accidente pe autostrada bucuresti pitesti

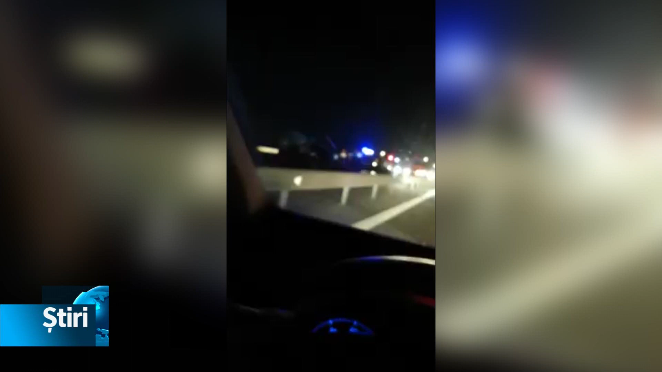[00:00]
Primul accident s-a produs pe A1 București-Pitești, la kilometrul 20 pe sensul către capitală. Patru autoturisme au intrat în coliziune în dreptul localității Bolintindal din Giurgiu.